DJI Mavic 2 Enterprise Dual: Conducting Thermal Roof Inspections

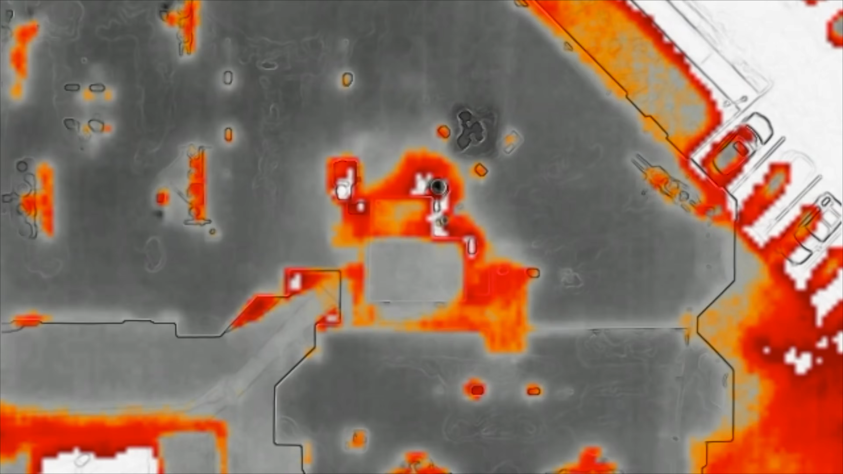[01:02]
So for those wondering, the reason these thermal photos are so important is because they can show underlying moisture damage that wouldn't necessarily be visible from the surface.
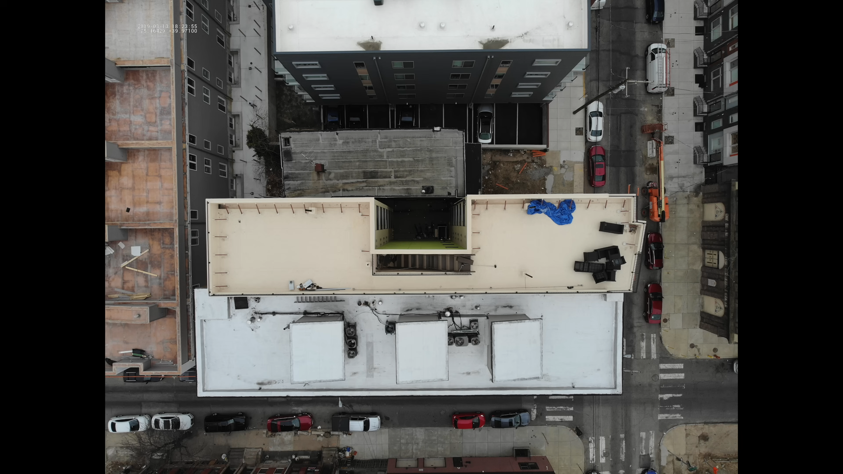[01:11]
This roof here, for example, doesn't seem to be in the absolute worst condition for its age of over 10 years that is, but in all seriousness, the roof looks fine.
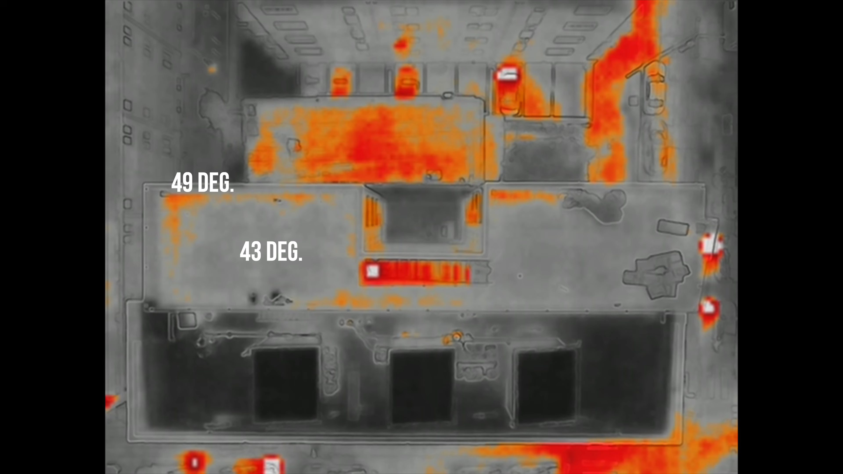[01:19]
Flipping things over to the thermal view, we can begin to see some spots that are hotter than others. This photo here was taken just 15 minutes after the sunset. So the sun wasn't hitting it directly, but there was a significant difference in temperature as you can see from the values that I overlaid.
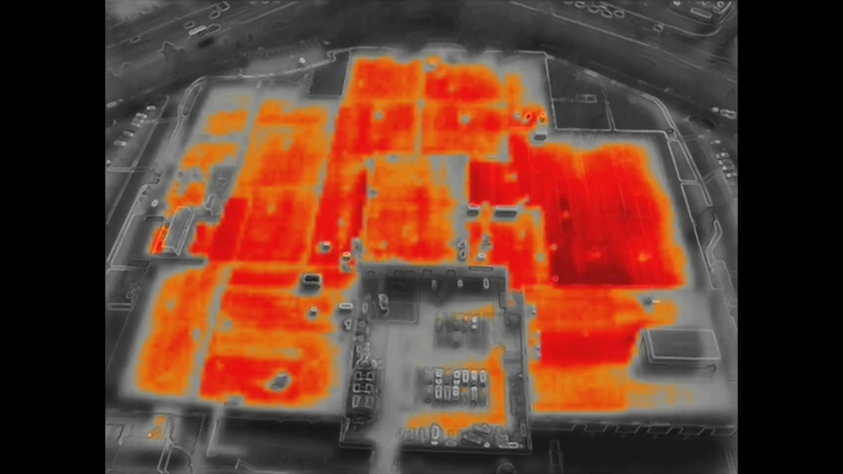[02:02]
In this case, the solar load on the roof is very high as the sun is up in the sky, beating right down on the surface.
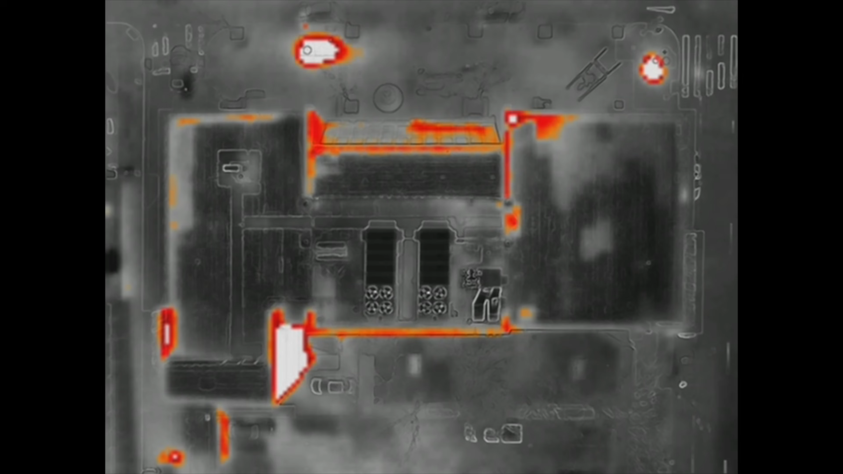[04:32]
Now, once I get to the job site and scout out the area, my first move is to fly as high as I need to, to fit the entire roof in the frame. This gives me a general look at everything from a single glance, but as you can see by this example photo here, the thermal view is a little bit blurry. The color photo that is taken simultaneously by the dual camera system looks fine, but this is shot at a much higher resolution. Anyway, back to the thermal view. When we get this preliminary view high in the sky, it gives us an idea at the spots that are appearing hotter than others.
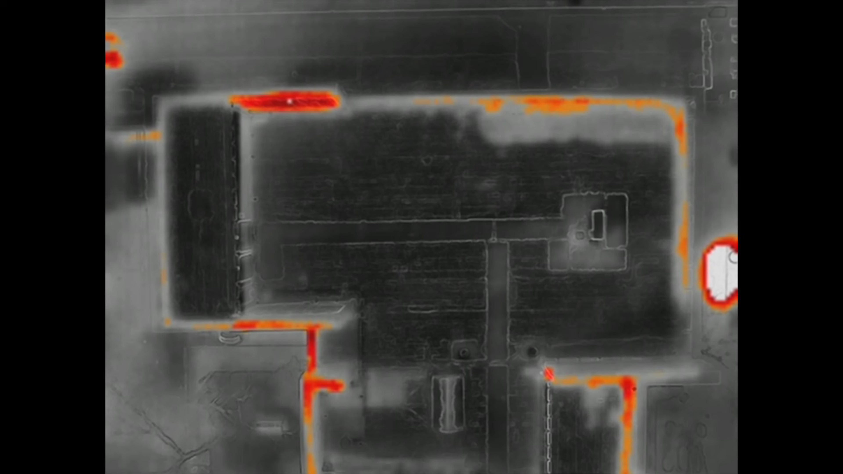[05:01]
My next move is to fly lower, closer to the roof, and capture the different portions of the roof,
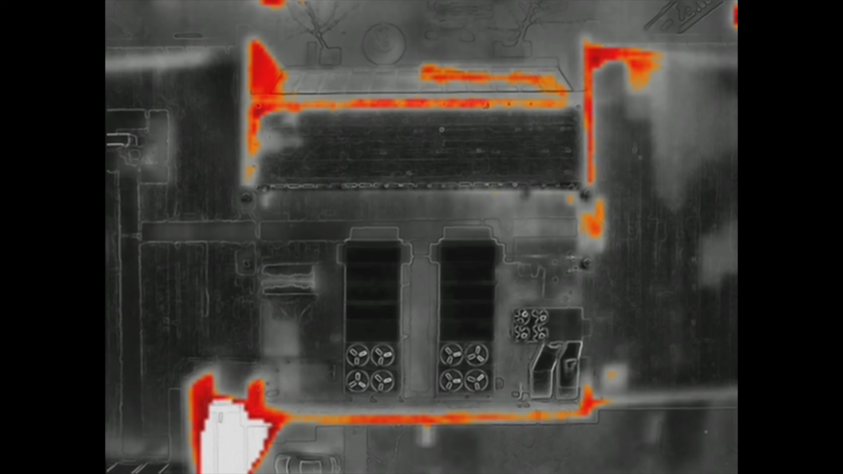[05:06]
fully filling the frame all the way around to make sure that I can conduct this entire inspection in as little photos as possible. It's not like I'm lazy and I don't want to do any work.
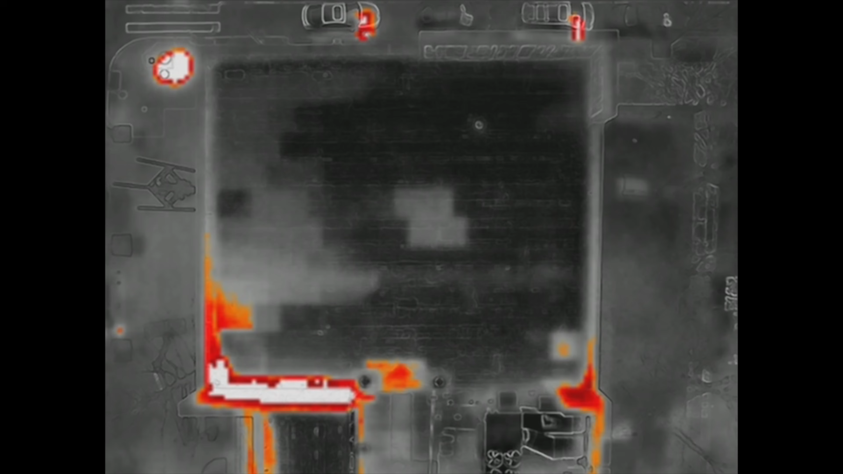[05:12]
I just don't want to be delivering more photos than I have to. I want to make this as easy to view as possible. So with this roof being on the smaller side, I was able to split it into three different sections, meaning that I was left with three different angles.
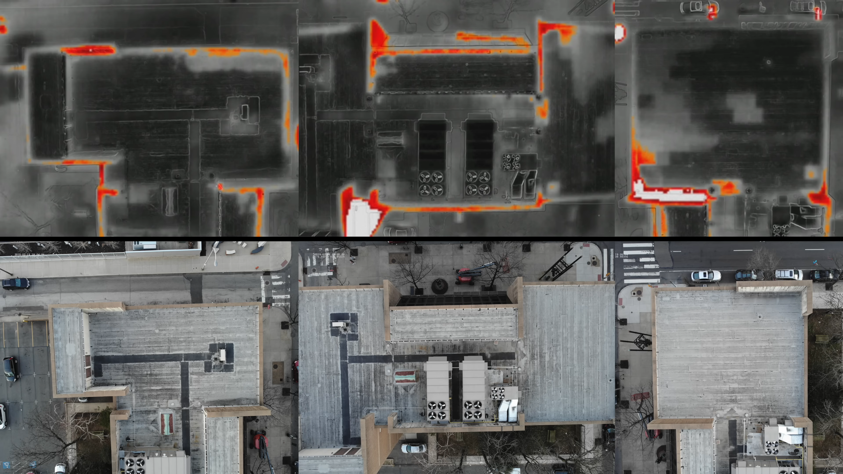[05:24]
This is a total of six images because remember, we have the color photos as well. And overall, this gives us a great look at the areas where there could be underlying moisture.
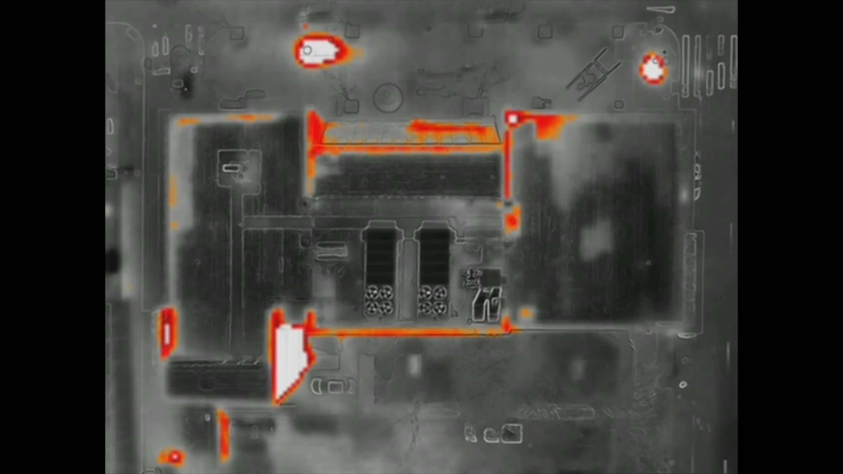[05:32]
So when I get there, I shoot that first photo looking straight down of the entire roof. Then I split it up into different sections. So I take one, two, three photos. And then from here, I'll fly even lower to capture some of the areas where I believe that there is definitely moisture
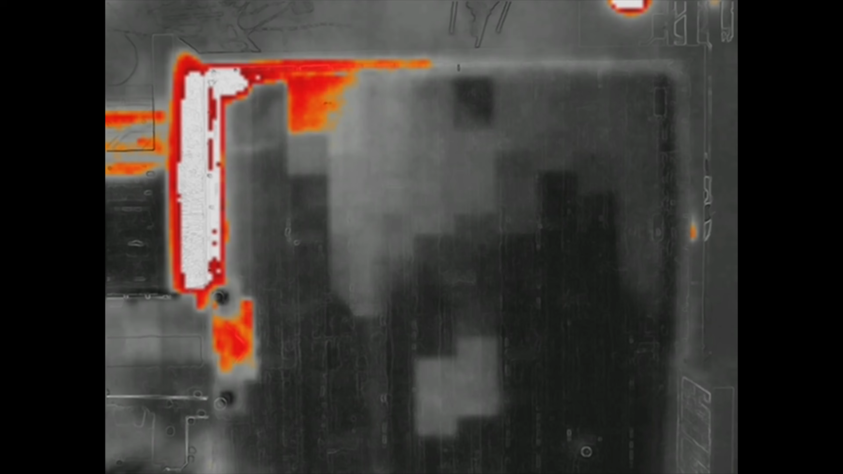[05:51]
underlying underneath of the membrane of the roof because of those hotter areas. And sometimes these differences in temperatures could be like 10 degrees. Like for example, this right here, I believe was like around 60 degrees. And then this was like 71 degrees.
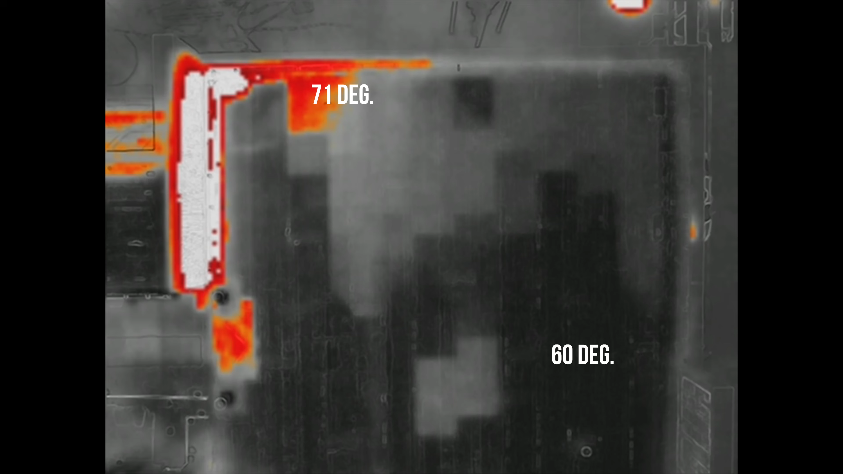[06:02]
So I would definitely go down and focus on the areas in order to capture a much higher resolution rather than taking it from like 200 feet above the roof.
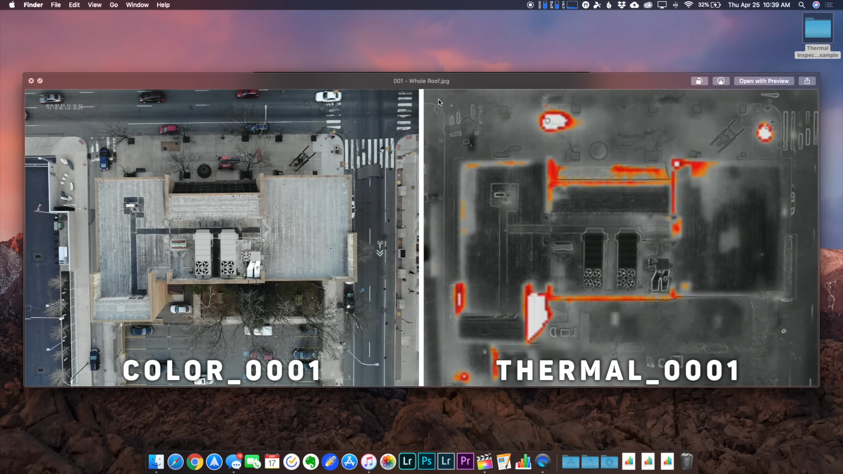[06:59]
So right here, I can see both of those images side by side. I don't have to do anything special or fancy.
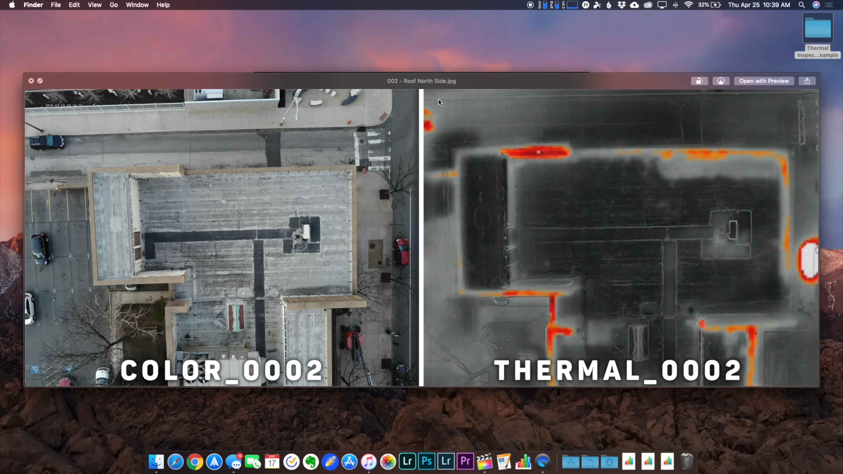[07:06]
And I can just continue to flip through all these images without having to go back and forth bouncing between the color and the thermal image.